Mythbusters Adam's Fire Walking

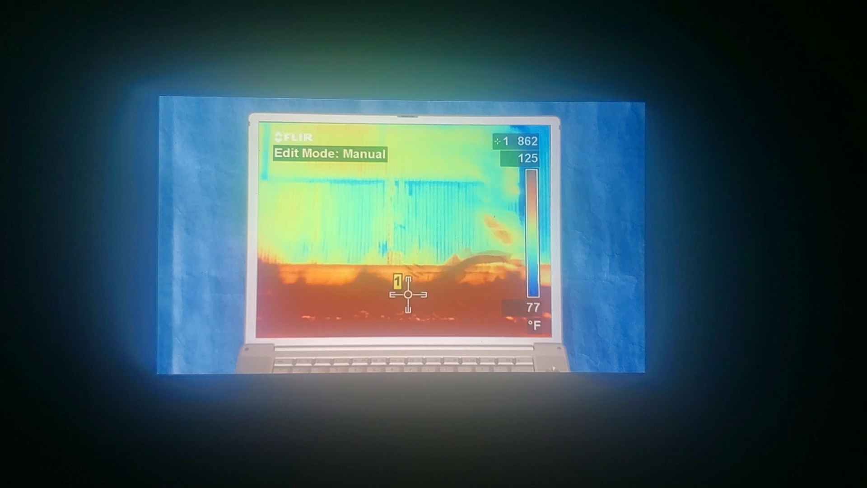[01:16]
On screen: scale top 125°F, scale bottom 77°F
Yep, Adam's hard marching method meant some of the coals stuck to his feet, giving them more time to conduct their heat.